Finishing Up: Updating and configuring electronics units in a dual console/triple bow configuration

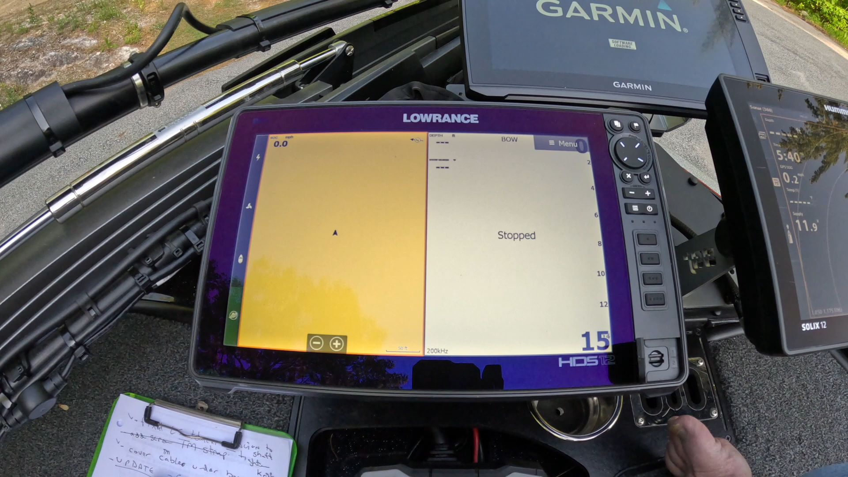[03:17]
You notice that when the update comes up, it automatically stops the sonar.
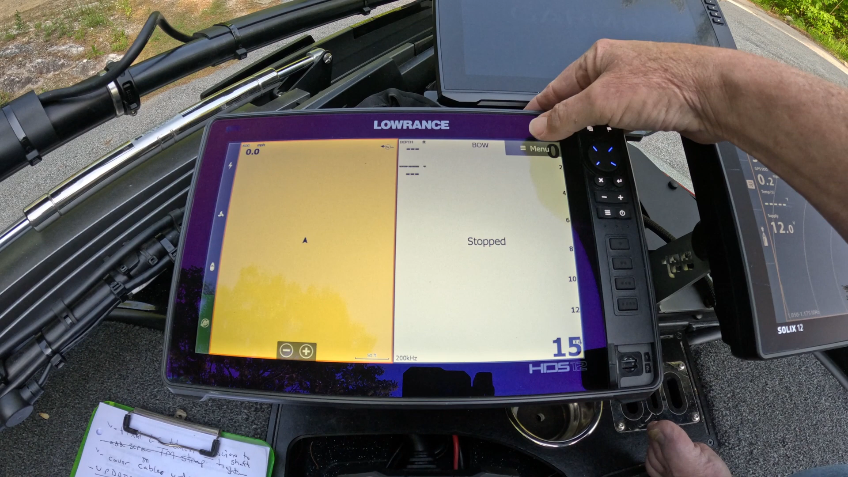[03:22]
So it's very, very simple. You just touch this panel. Make sure you have an orange outline there. Tap. Tap the menu.
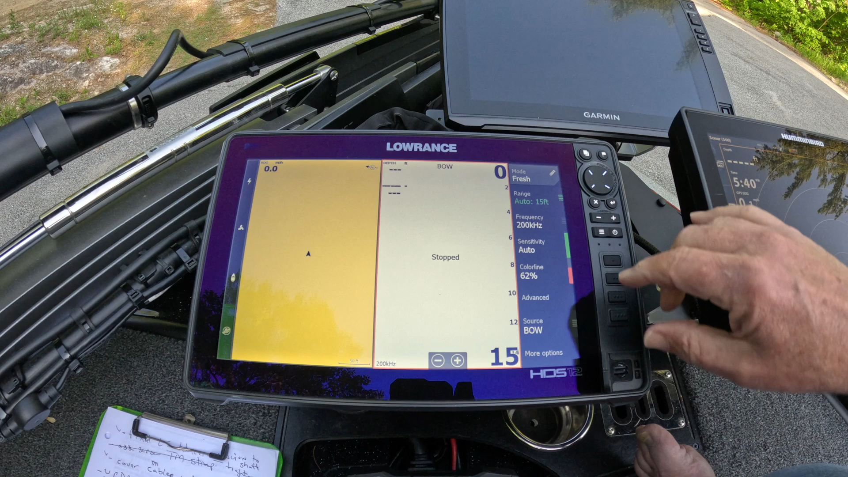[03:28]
Go down to more options. Okay. See where it says stop sonar here?
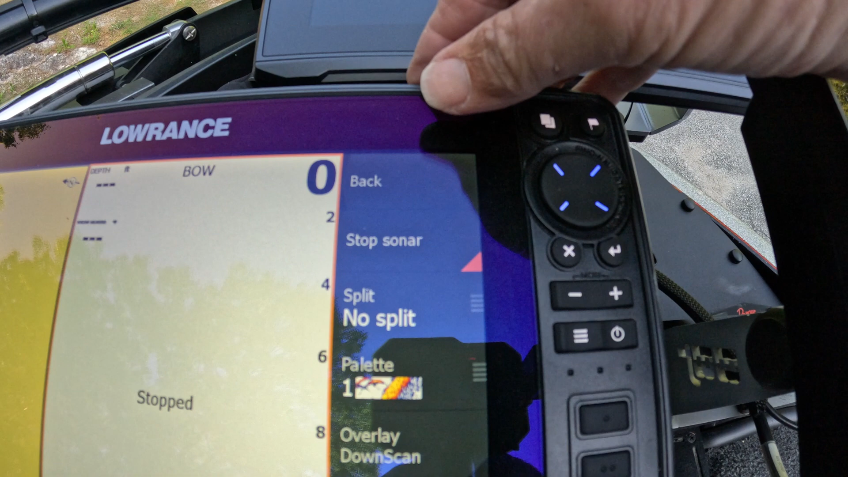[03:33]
All we want to do is just touch that. And now our sonar is rolling again.
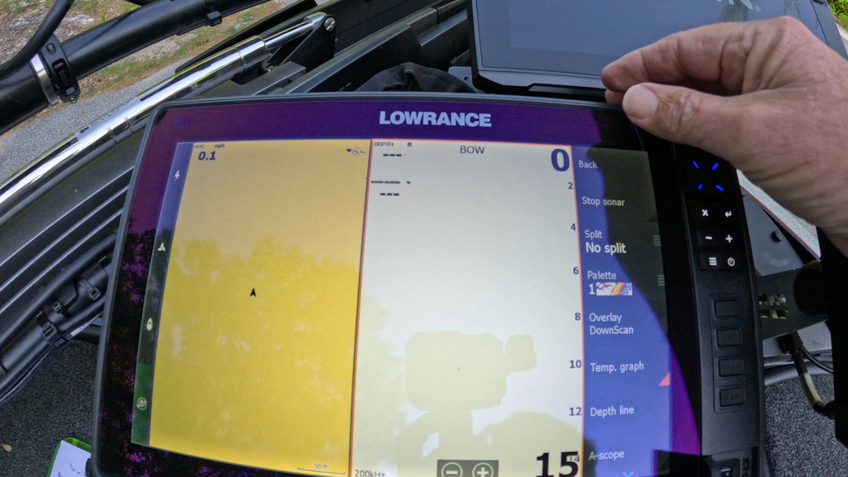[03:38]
You can see this. See the line now starting to come across the side there. Okay.
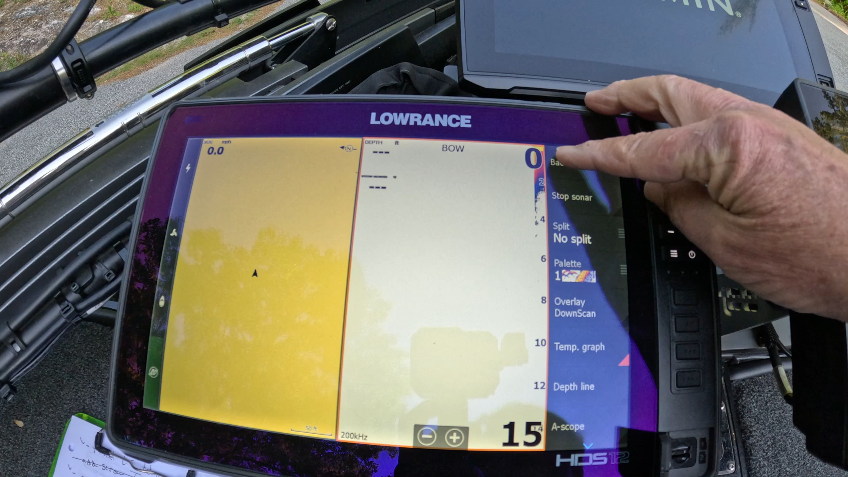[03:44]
So we're going to do a back on that. Our range is automatic 15, which is perfect.
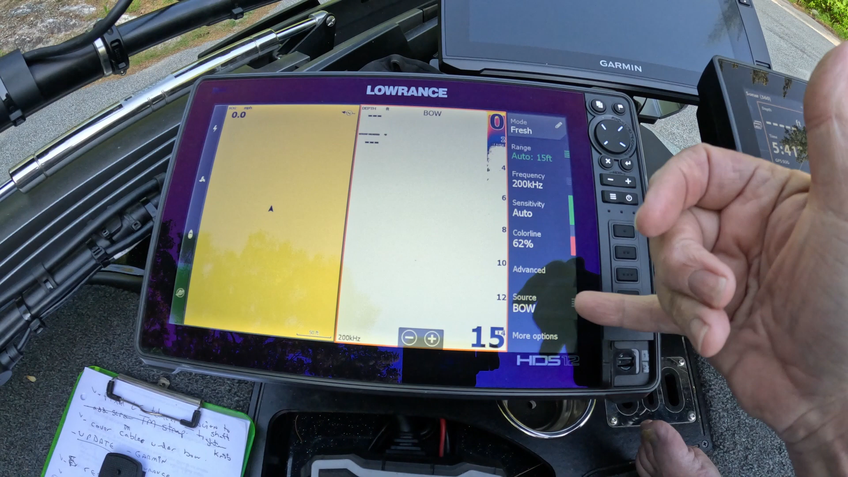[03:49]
The source is coming from the bow. You can see it says this is the bow unit. Okay. So that looks good.
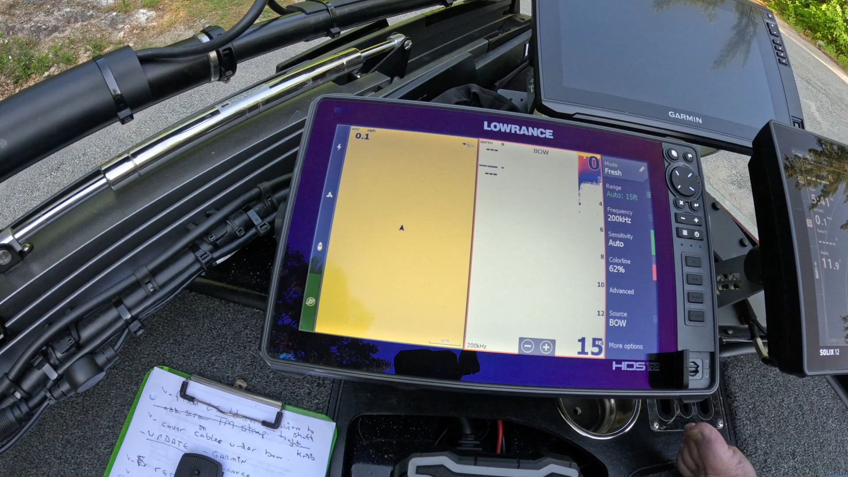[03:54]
So that means that's coming off the trolling motor unit. Okay.
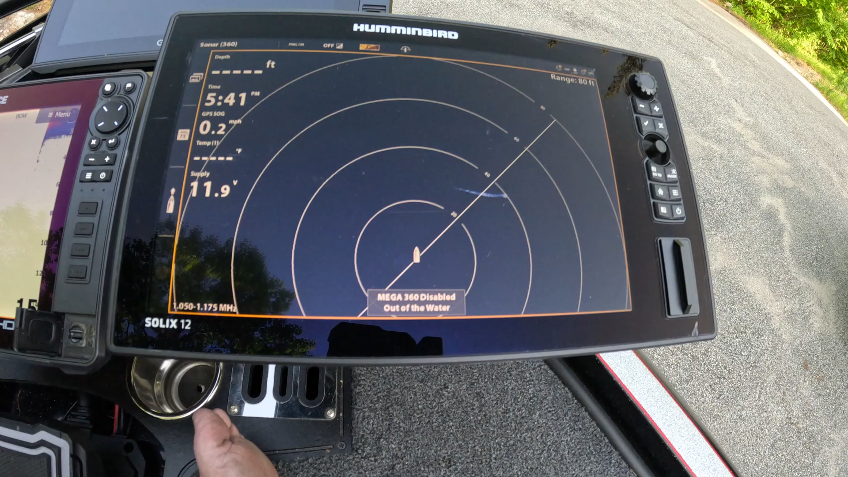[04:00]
So this is the 360 ready to go. Okay. And the Garmin is still in process of doing something.
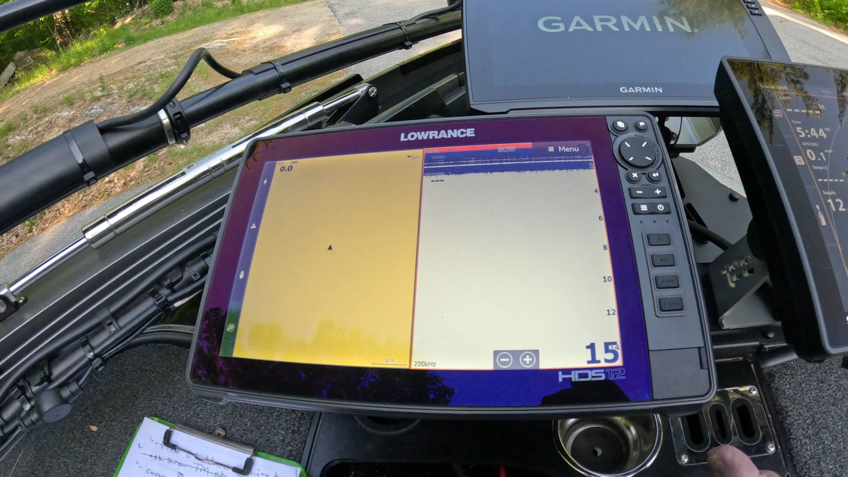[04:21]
One thing the customer wanted on the Lowrance unit is that, again, he didn't know that he had down imaging.
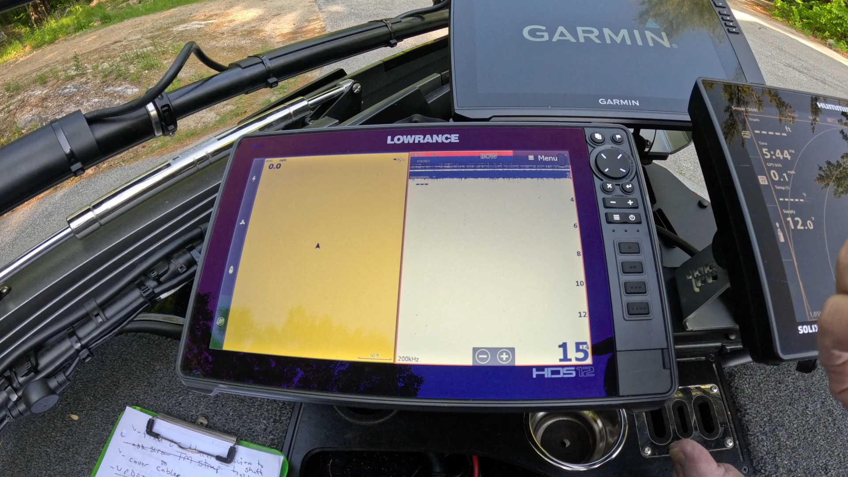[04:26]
So what I'm going to do is I'm going to create a down imaging page for him if it's not already in the favorite list.
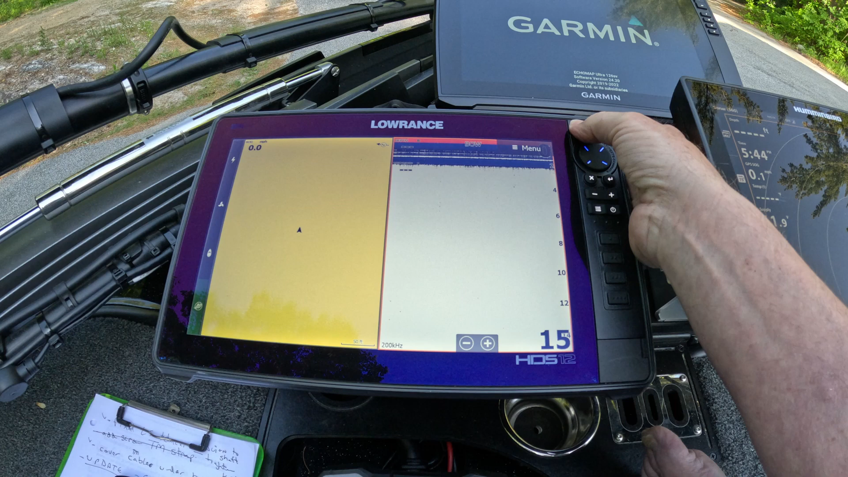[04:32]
So if we pop over here, what we want is we want to have the chart on the left and then we're going to have the sonar and then the down scan.